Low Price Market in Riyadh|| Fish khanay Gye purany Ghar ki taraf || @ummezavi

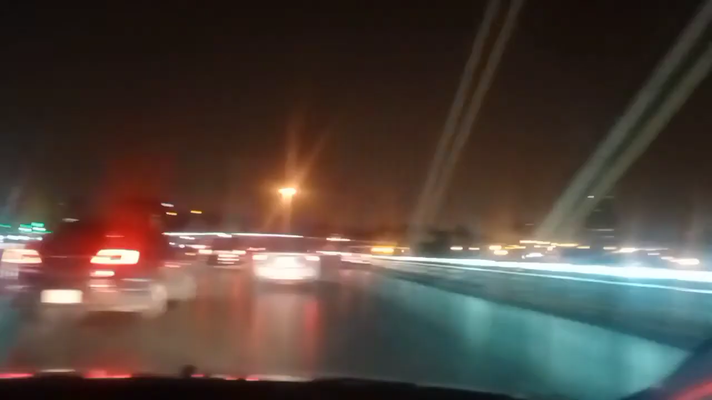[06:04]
ये कौन सा ब्रिज है? हम पहले यहाँ से नहीं गुजरे। ओके जी, बहुत ही कोई खूबसूरत व्यू लग रहा था इस ब्रिज का, जितनी लाइटिंग हुई है। तो अब हम जा रहे हैं कुछ खाने के लिए लेने के लिए।